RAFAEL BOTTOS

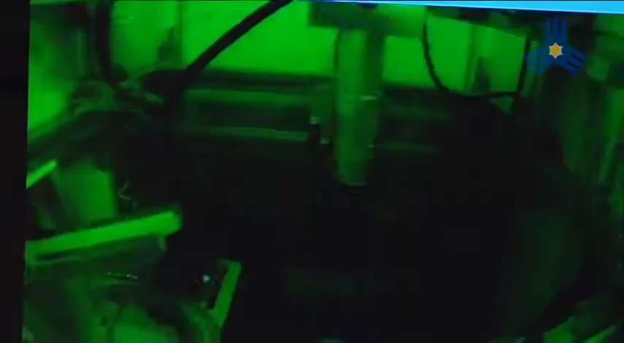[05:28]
Então, a marcação aqui, essa é uma máquina de válvulas, é a única do Brasil que tem esse sistema.